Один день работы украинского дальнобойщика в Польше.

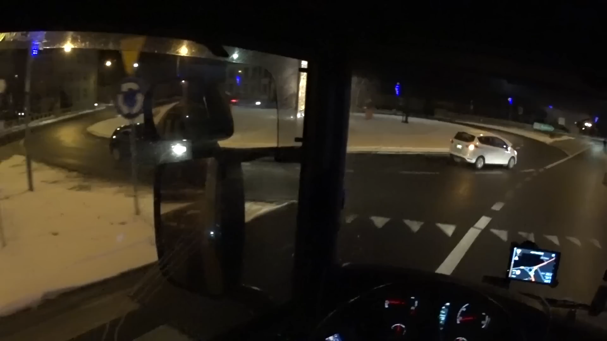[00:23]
так, ну кто тут меня в прошлую поездку, помните, хапнули служба цельная на мосту вот они тут с левой стороны стояли немал сейчас посмотрим, стоят ли они там
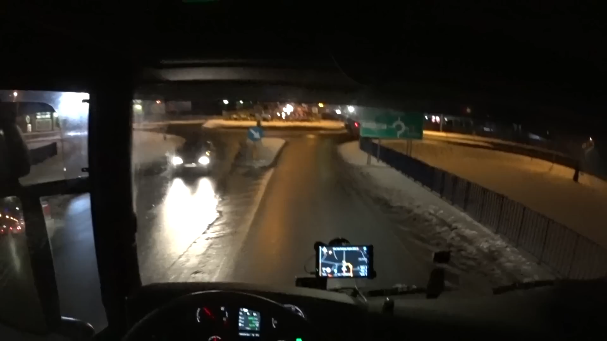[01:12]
сегодня эти змеи у нас отсутствуют это радостная новость как здание красивое, вот такое старинное старинный фасад, красиво, реально освещается красиво
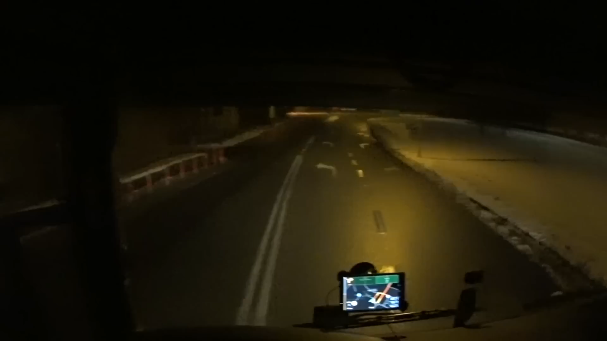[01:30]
так, ну, нам вот здесь вот на знаке стоп в прошлый раз я тут, помните, так демонстративно остановился думаю, чтобы не вызвать подозрения в этих демонов но все равно они меня, блядь, выдернули так,
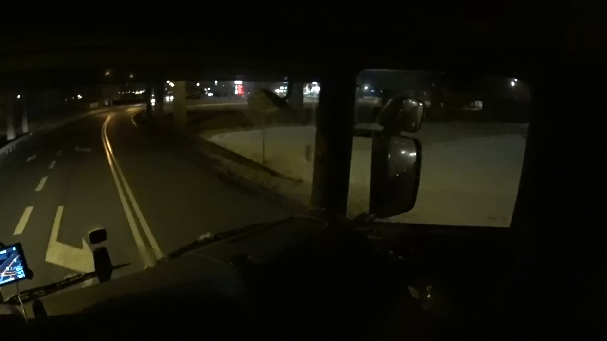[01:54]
вот тут в этом эти кармане,
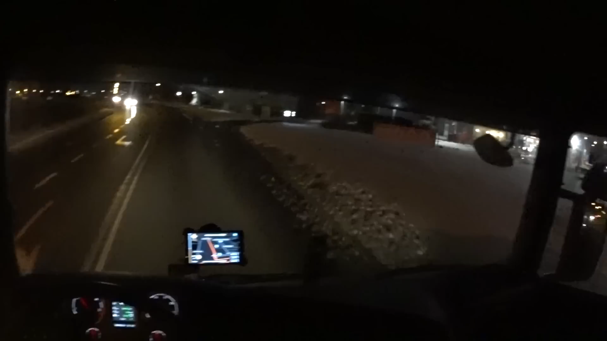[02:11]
в этом кармане с правой стороны стояли эти демоны вот здесь вот здесь тут тут так, ну, сегодня нету, это хорошо так, чуваки, всем бодрое утро у нас реальное утро,
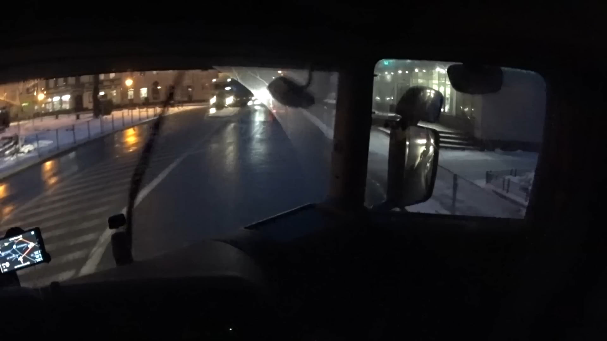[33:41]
Красиво Горит Светится Правильно Сказать Она Не горит Давай Моргнем Этому Челу Пускай Едет Поляк Его Хуй Пропустит
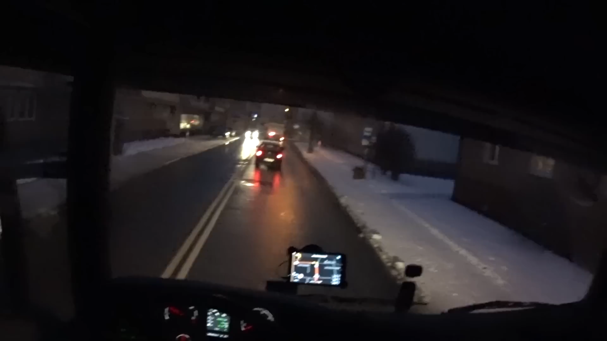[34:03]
Так Мне Вот Это Чуть Чуть Погодка Смущает Короче Снегопад Идет И По чуть Чуть Холодает Уже Минус Два Уже Я так Думаю Наверное Будет Еще Холоднее Мы Не Так Сдаете По Русски Это Кажется
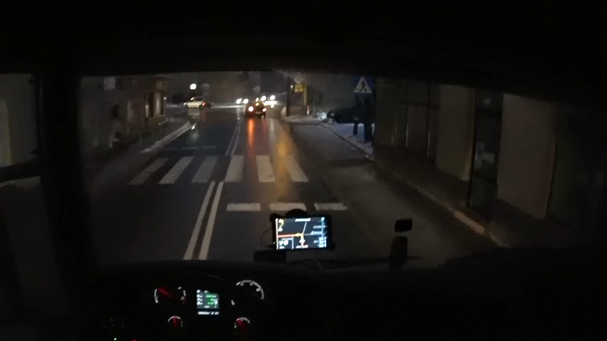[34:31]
Держитесь Вы Подлавной Дорогой Дорогой
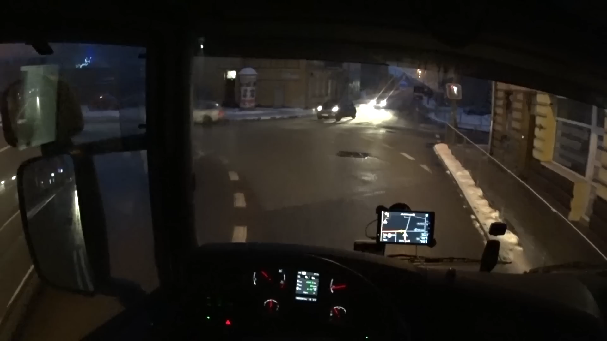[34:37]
Дорогой Да Пропустите Уже Змеи Дорогой Дорогой Дорогой
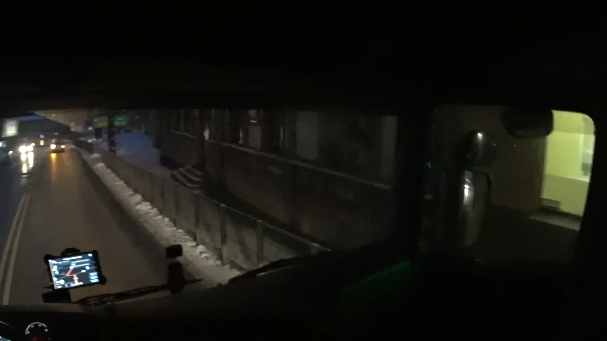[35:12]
Дорогой и возможно еще и скользко будет такой поворот у нас зеркало есть это хорошо
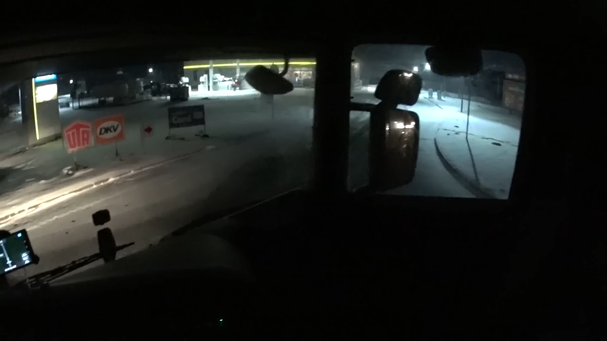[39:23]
места есть и это уже радует разберемся что по чему в плане тут оно бесплатно я имею ввиду тут в прошлый раз я здесь вот стоял где вот этот прицеп и два
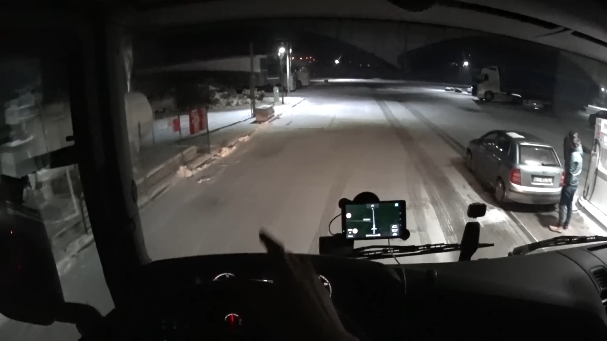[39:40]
можно вот здесь вот встать так вот тут занятое место коронные
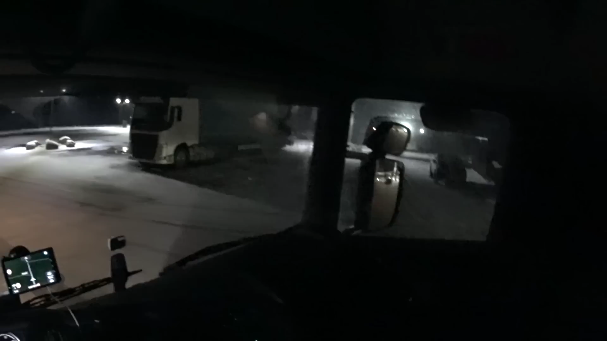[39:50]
коронные места заняты ясный красный хорошо тут можно прямо вот так вот встать
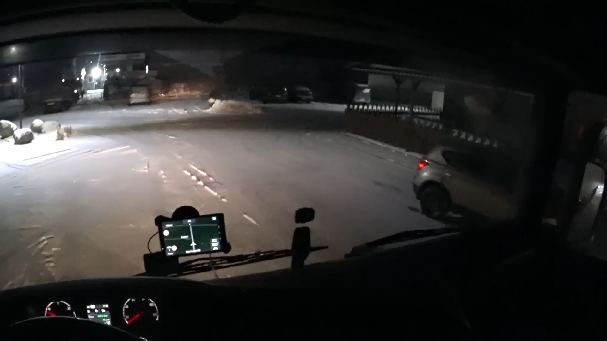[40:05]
но я люблю под стеночкой стоять сейчас станем под бордюрчик какой-нибудь
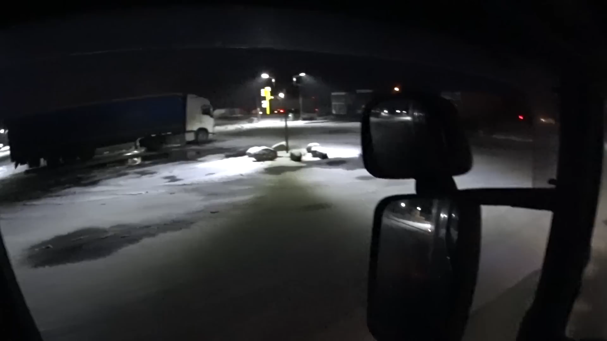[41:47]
вот так это выглядит территория сейчас будем готовится ко сну